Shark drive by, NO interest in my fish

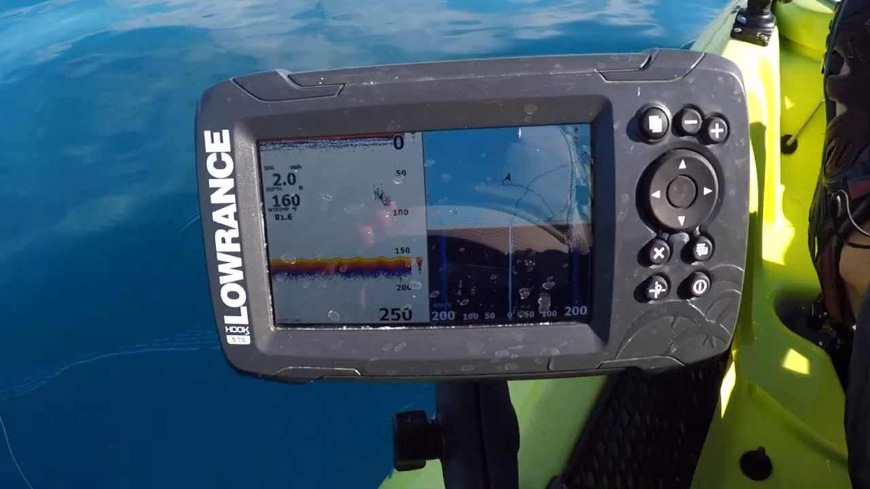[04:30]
So it just marks the bait right there.
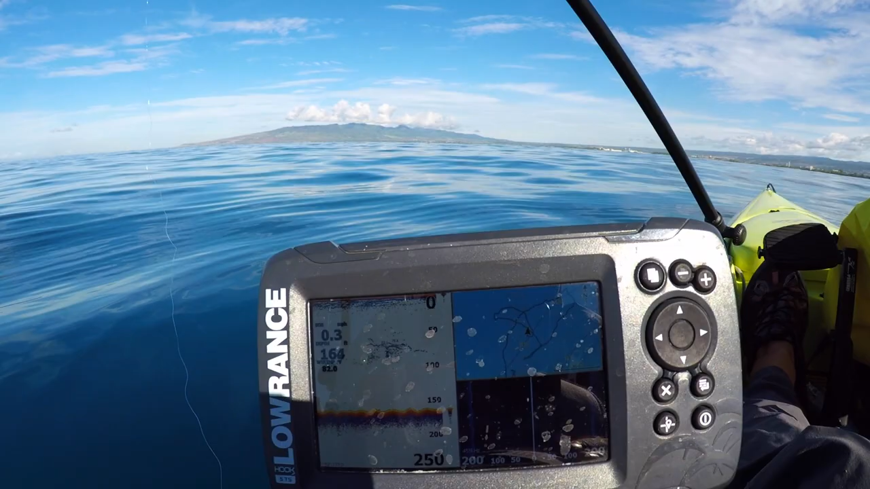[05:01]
I think those are wahoo going crazy.